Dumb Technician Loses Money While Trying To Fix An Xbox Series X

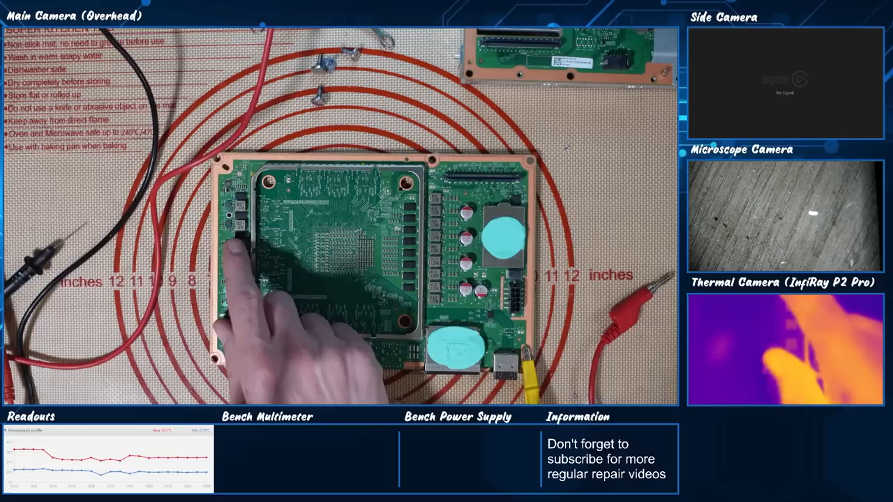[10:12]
The 12-volt phase is on the backside of the board here. So I'm going to be focusing around there first. And we get 5 amps of current. I always leave the current uncapped because I want it to get hot. I don't want to cap the current because that'll cap the amount of heat that's going through the board. So let's just scan around the board a little bit.
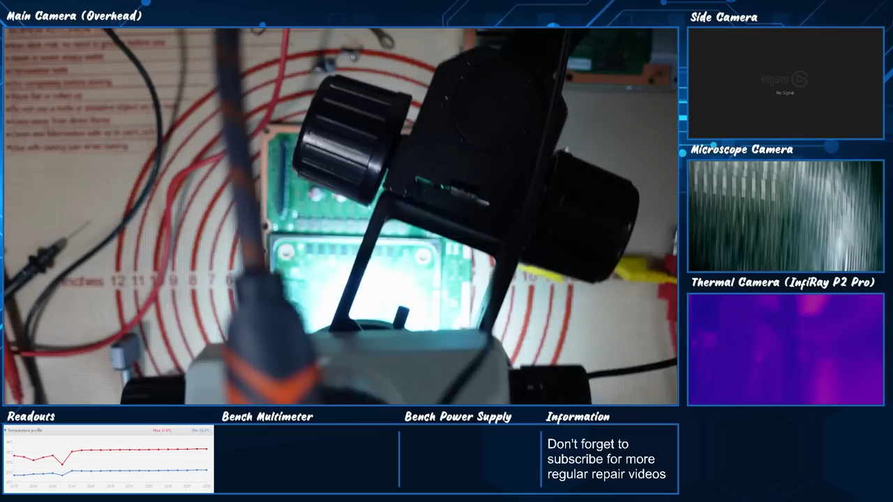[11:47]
Okie dokie. I'm not injecting more than 1 volt. I'm not doing that. It's a little bit too risky.